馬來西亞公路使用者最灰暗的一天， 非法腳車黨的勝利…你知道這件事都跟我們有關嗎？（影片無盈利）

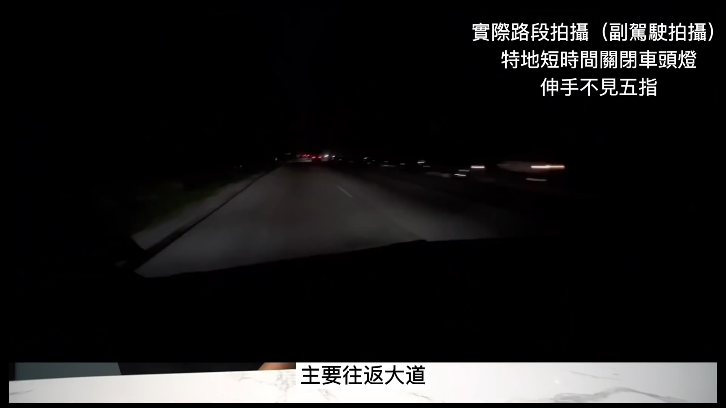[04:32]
主要往返大道是最塞车的路而且很多车祸都发生在那边很落后你看到法官讲那个如果那边没有路灯的话你该这样慢慢请问